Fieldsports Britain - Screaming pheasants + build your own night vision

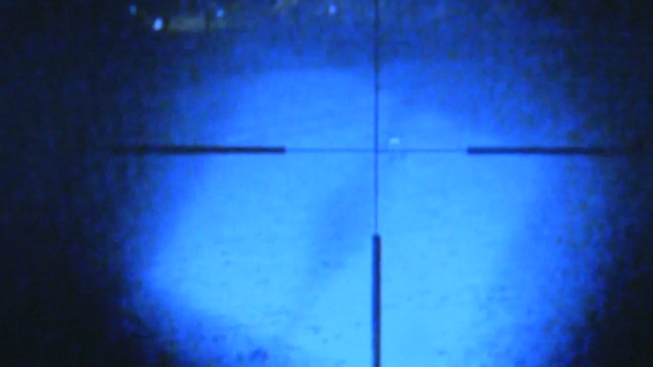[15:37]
A scan shows him up and Roy starts calling. He is sure there are two in the field, probably a mating pair. Roy keeps calling, trying to bring them as close as possible. Eventually he drops the fox in front.
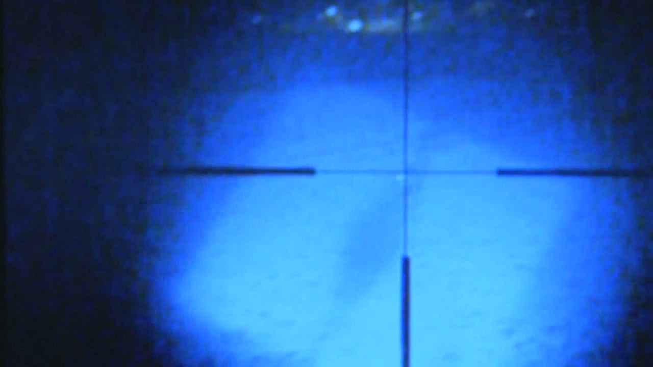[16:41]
Night vision is an excellent tool and it is vital for those tricky customers. But with everything there is a downside. One thing Roy is aware of, just from this short outing,